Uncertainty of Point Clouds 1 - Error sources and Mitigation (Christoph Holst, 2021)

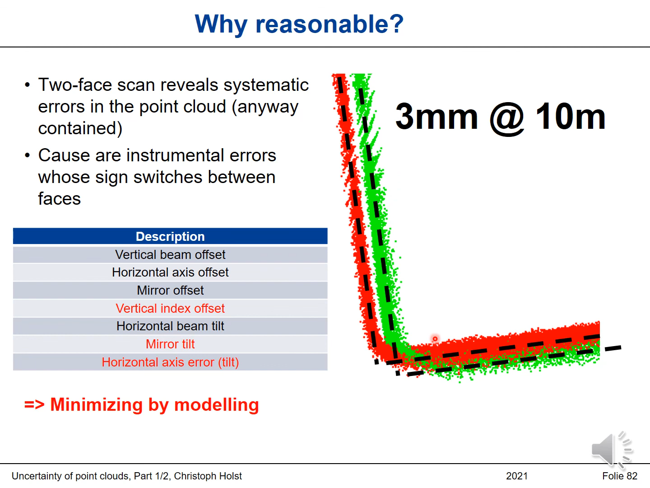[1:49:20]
We can say, okay, we just estimate the structure based on the first point cloud. Then we estimate the structure based on the second point cloud, and then we average it just. So we could make an aerial modeling per phase and then average the parameters or the point cloud or whatever. Or we just throw the complete point cloud of phase one and phase two in one function and just estimate one plane maybe through this. And then we would have a combined, we would have a result, a modeled result based on the combined point cloud where all the
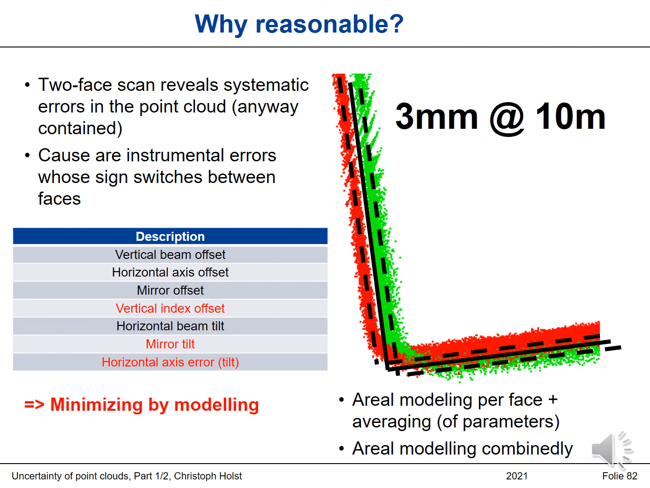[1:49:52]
errors which change their sign between phase one and phase two are vanished. So this could be a strategy to minimize the uncertainty that is due to instrumental errors.